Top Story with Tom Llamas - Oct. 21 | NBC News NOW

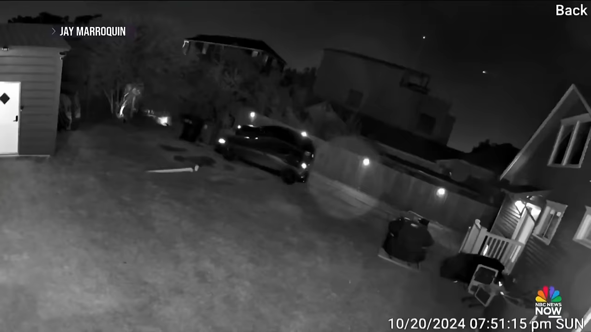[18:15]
Surveillance video captured the moment of impact, a private helicopter crashing into a 1,200-foot radio tower,